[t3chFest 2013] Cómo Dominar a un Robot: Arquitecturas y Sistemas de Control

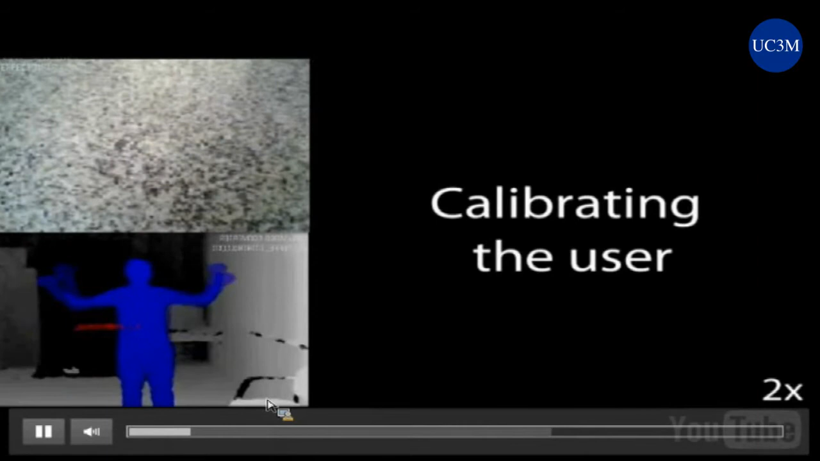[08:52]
Como se puede ver en el vídeo, el sujeto, o en este caso el operador,
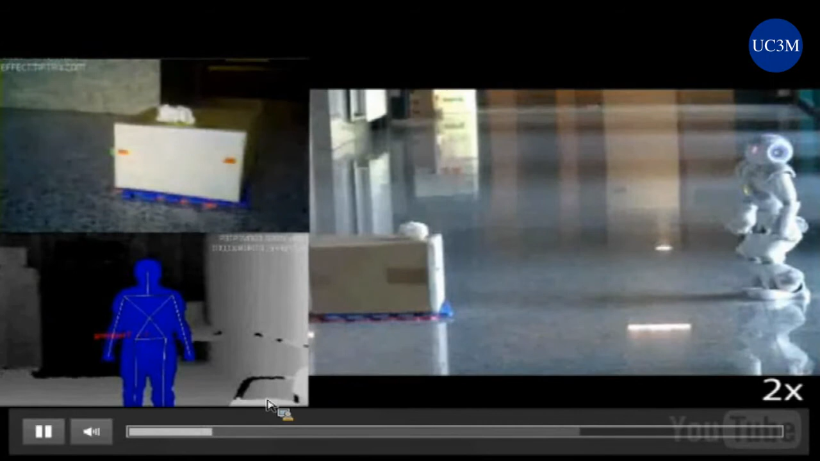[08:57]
se calibra ante la Akinet y puede ver la información que obtiene el
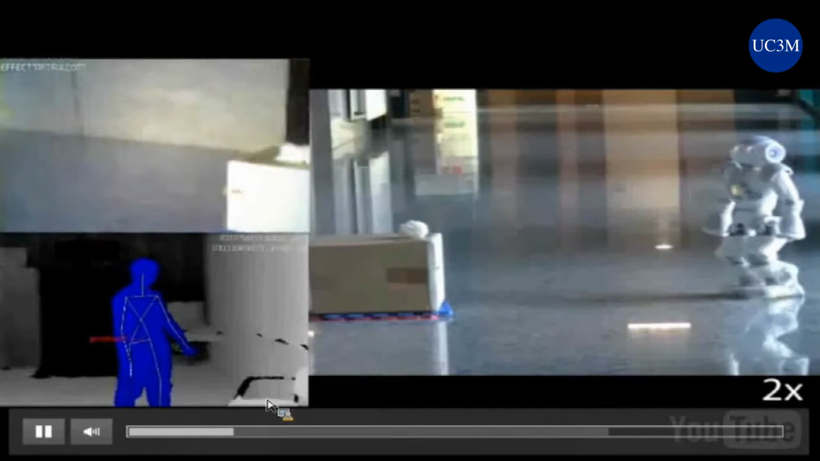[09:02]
robot a través de la cámara y moverse con el mero movimiento de su cuerpo.
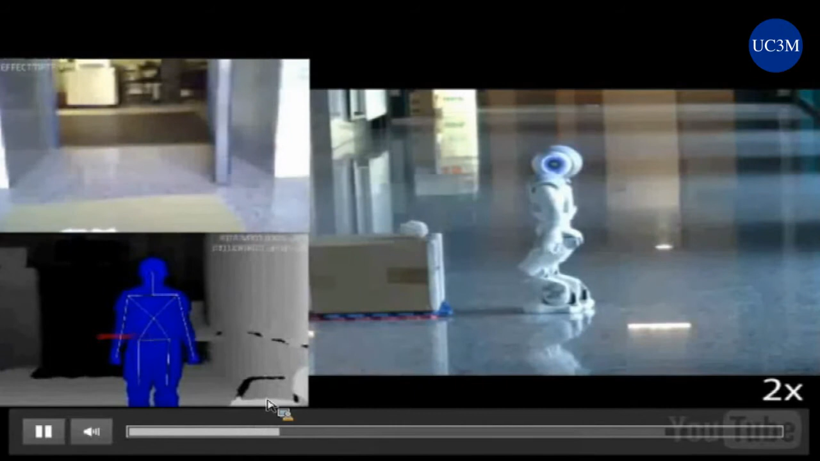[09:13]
Como podemos observar, el robot se va acercando a una superficie, en este caso es una caja, para recoger un trapo, simplemente utilizando la cámara y el controlador de la Akinet.
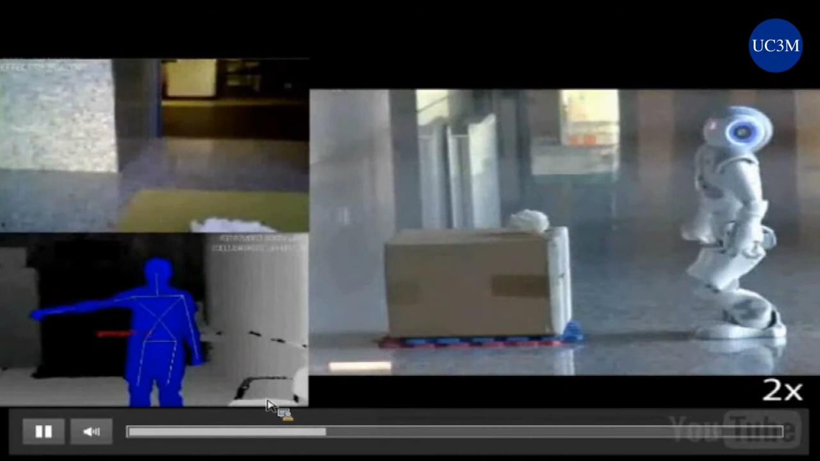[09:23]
Como podemos observar, la teleoperación mediante este tipo de dispositivos es bastante compleja, ya que los movimientos del cuerpo tienen que ser transformados mediante cinemática inversa